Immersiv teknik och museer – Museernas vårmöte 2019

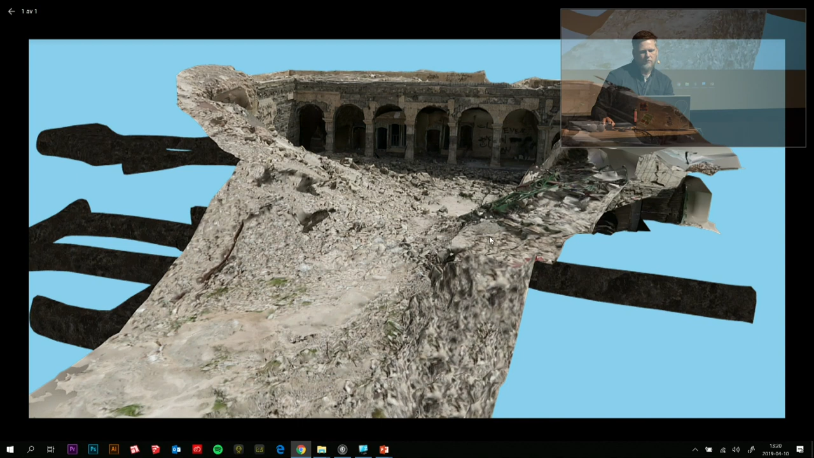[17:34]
jagat bort ISIS, så har man då hittat plundrade gravgångar och gångar under marken.
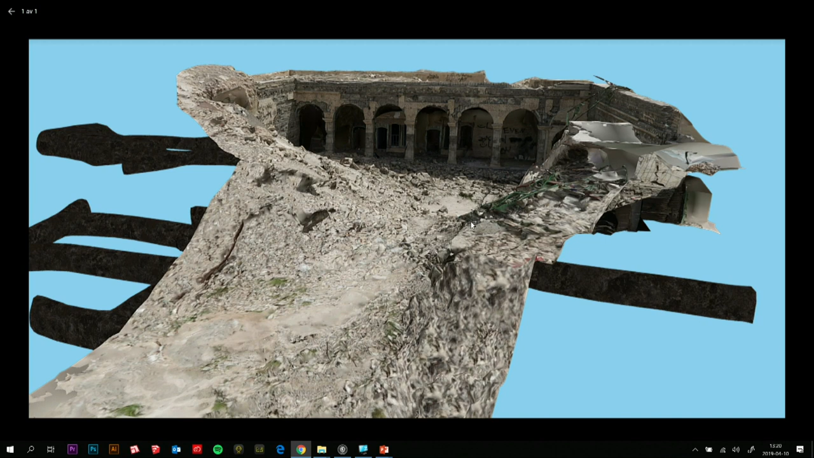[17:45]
Och då har BBC gjort som en 3D-modell som man kan navigera sig fram i och få mer information kring det. Och det blir en webbupplevelse, det är inte en VR-upplevelse, men det blir ändå en slags immersiv variant.